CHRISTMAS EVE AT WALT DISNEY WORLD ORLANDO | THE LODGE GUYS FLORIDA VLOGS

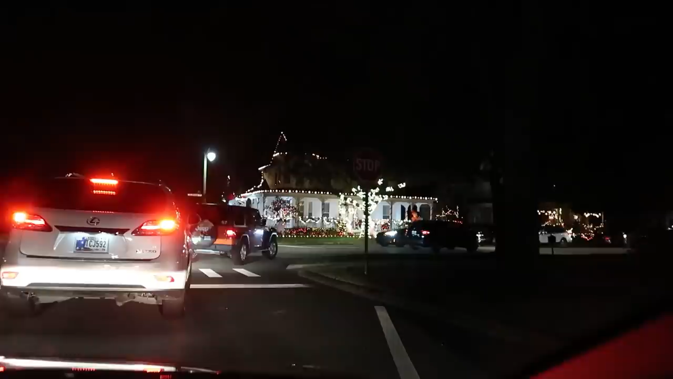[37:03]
We are definitely putting more lights up at the lodge next year. Yeah, but how long it must take to do something like that? Yeah, but look at the joy that people are getting from it. That is stunning. That's like the bloody Grand Floridian.
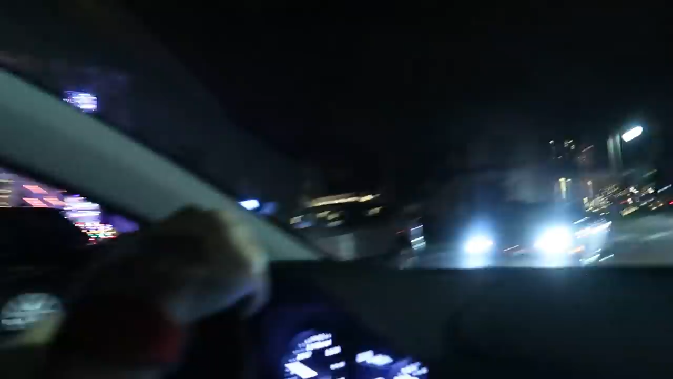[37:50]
These are the best decorations I've ever seen. Wow. Look at that. Stunning. Millennium Falcon. And that's all Star Wars?
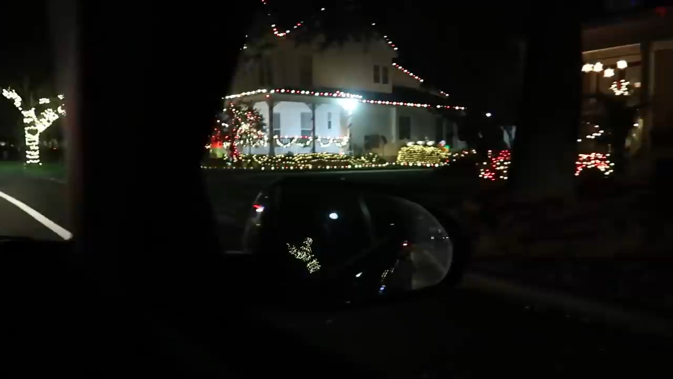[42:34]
Yeah, another one there. That's Santa Claus.
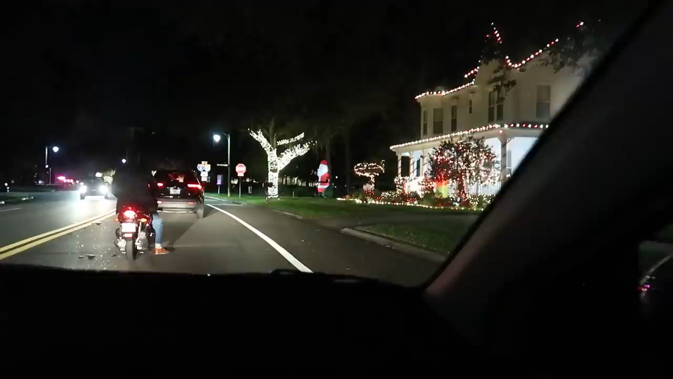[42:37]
Mickey Mouse and a little Minnie Mouse. That's the one we went past earlier. Yeah, wasn't it? Maybe earlier today.
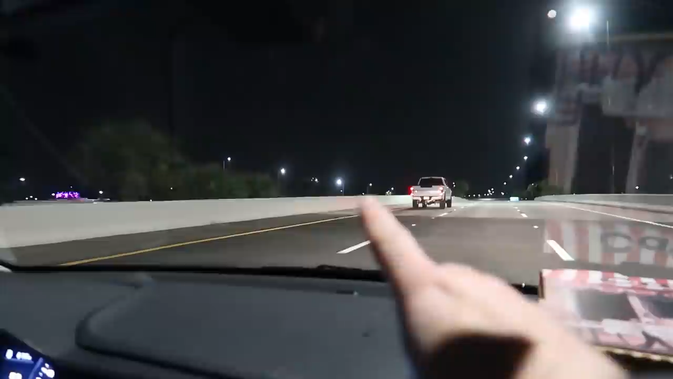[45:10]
I wonder if it's. I wonder where it is. Oh, is the Epcot ball all lit up? Looks amazing.